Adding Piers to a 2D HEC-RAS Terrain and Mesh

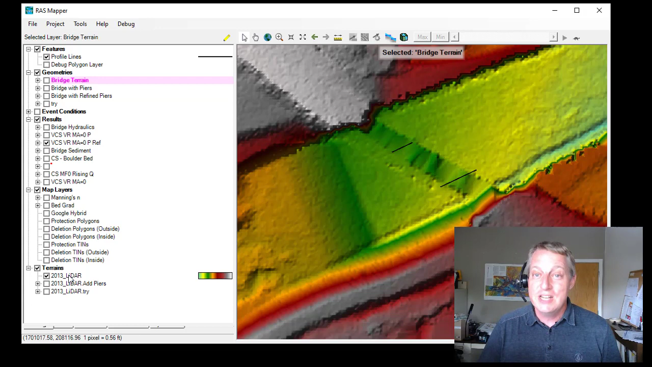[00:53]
This is kind of cool because you don't actually have to make a full copy of the train and fill up your drive. You actually just need to clone it, and what it'll do is it'll point to the original train, but then it'll keep track of the changes you made. So we're going to right-click on this 2013 LiDAR, and we're going to say clone terrain, and I'm going to call this peer demo, and there we go.
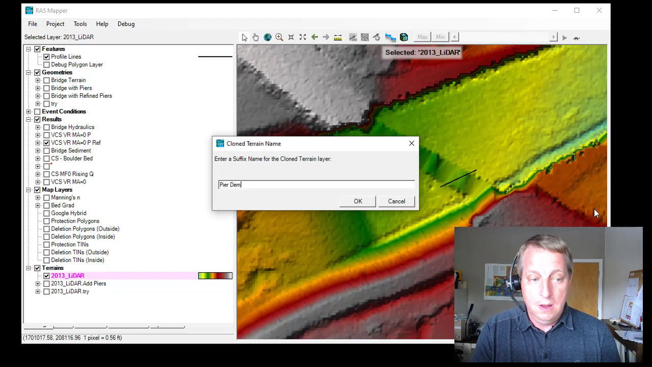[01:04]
Now we have a cloned terrain, and so I'm going to turn this one off.
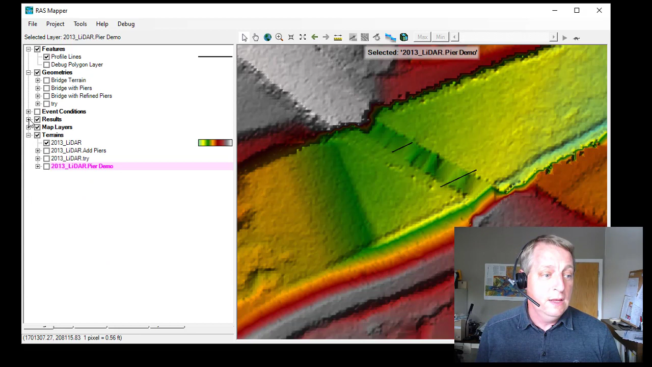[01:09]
I'm going to turn this one on, and it comes with modifications. Now there's no modifications in there. That's just a bucket for the modifications, but we're going to modify this by adding piers, and so what you'll see is I just kind of digitized the location of these piers. I just added these profile lines so I'd know where they go, and so I'm going to go to modifications,
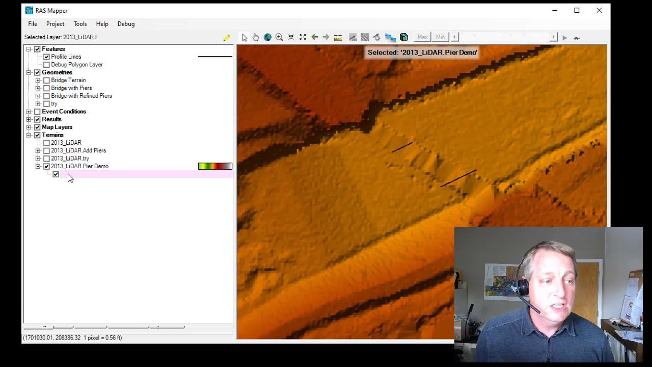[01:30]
and I'm going to right-click on it, and I'm going to edit the layer, and then I'm going to add modification, and I'm going to go to shapes. Now there's lots of things you can do here. I actually am going to do another video on how to do weirs and structures and rebasins with these. You can also go and you can cut channels with these. These are incredibly powerful, but we're just going to go to elongated peer, and I'll just call this peers.
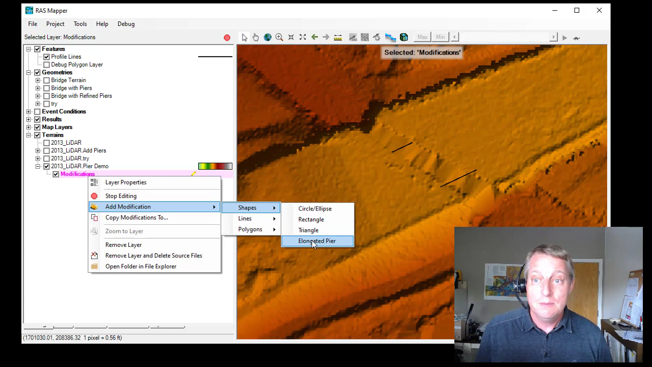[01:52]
That's great, and you'll see it gives me this little generic peer right here, and that is not the peer that I want.
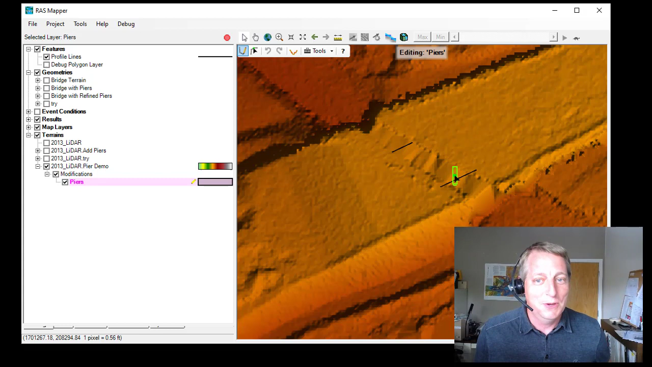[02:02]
Those are not the peers that you're looking for, but I'm going to drop it anyways, and I'm going to get this editor now,
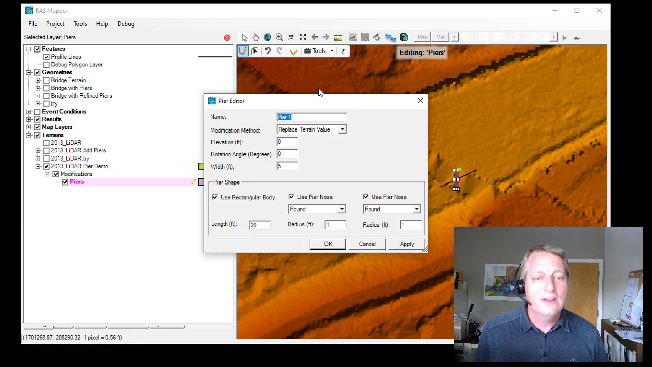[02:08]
and that's going to let me modify this peer kind of in place, and so the first question is do you want to replace the terrain value?
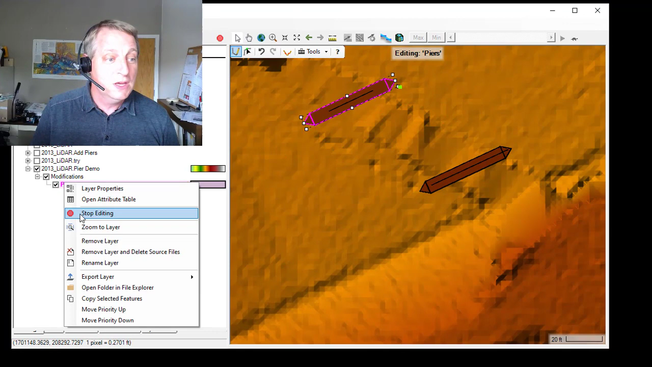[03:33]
So we're going to come here, and we're going to say stop editing. Do you want to save edits to modifications? Yes, I do. Then if I plot the terrain profile, you'll see that we actually have two peers in our bridge profile. We are ready to go. Okay, so we got peers. We should run, right? No, not yet, because we have peers in our terrain, but we have to accommodate them in our grid.
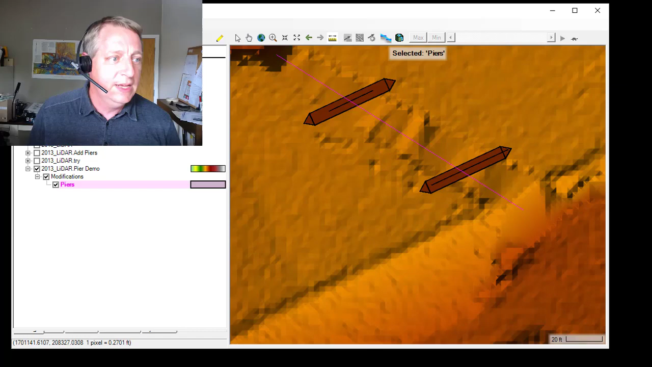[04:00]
And so now I'm going to go back up to my geometry, geometry, and I'm going to make a new geometry.
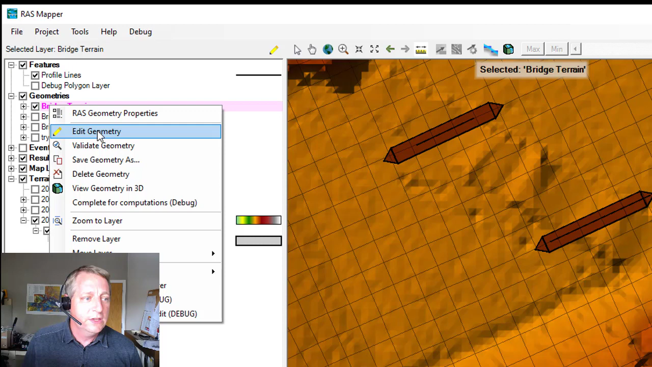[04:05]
I'm going to save geometry as, and I'll call this peer demo.
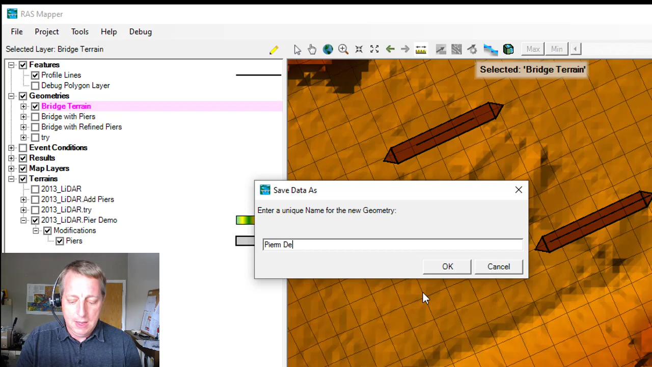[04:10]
And of course, we'll go into our geometry associations, and we'll manage our association. So the peer demo geometry,
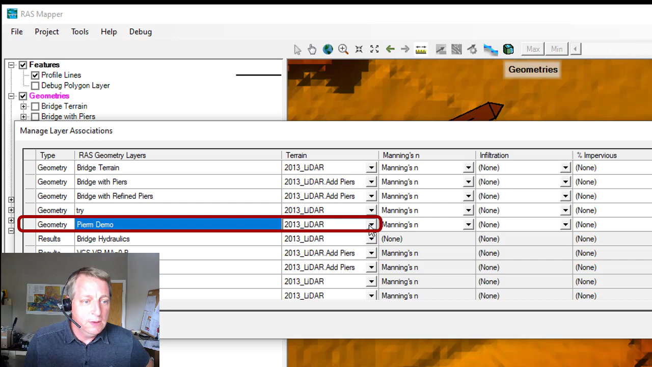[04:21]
well, that's going to be with the peer demo terrain, which is really just the base LiDAR with these peer modifications that we've made, right?
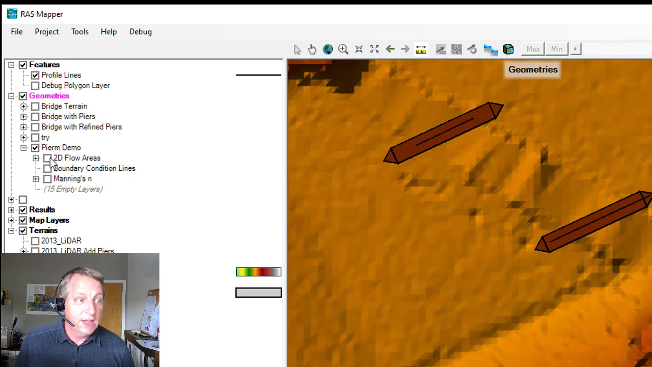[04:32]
And so if I turn that on, you'll see that, you know, what is going to happen if we run this? Well, it's not going to see the full, it's not going to get the full force of those peers. At least we have a center line. So, you know, it's not like the peer is in the middle of the cell, and you're going to kind of miss that effect. You're going to miss that cloud. But I still want to represent these peers in the mesh in a more realistic way.
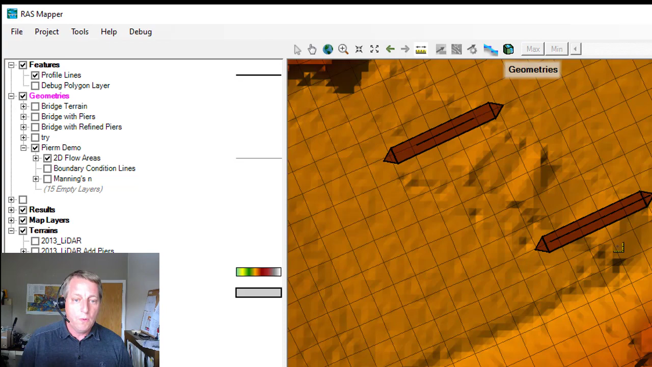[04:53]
And so the way I'm going to do that is I'm going to go in and I'm going to create a refinement region for the peer itself.